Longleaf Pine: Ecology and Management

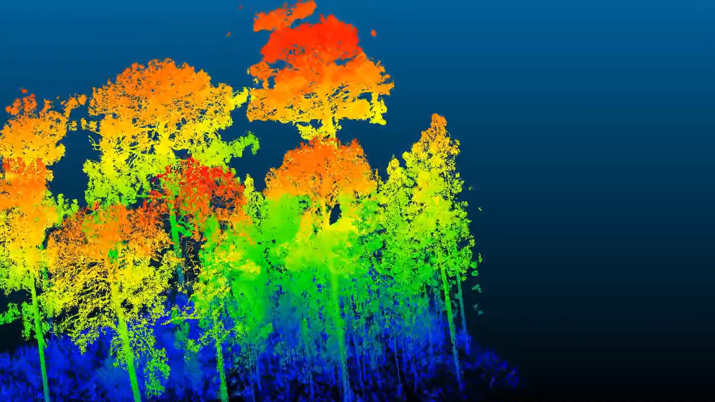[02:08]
what that does is gradually open up the canopy in certain locations over time
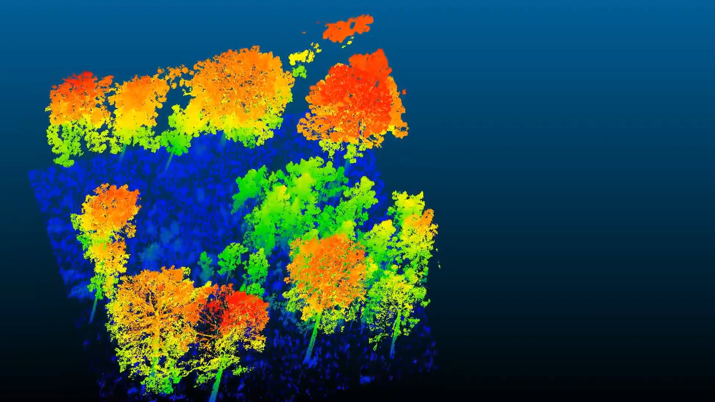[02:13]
and so that's why you'll see these patches of saplings in canopy gaps.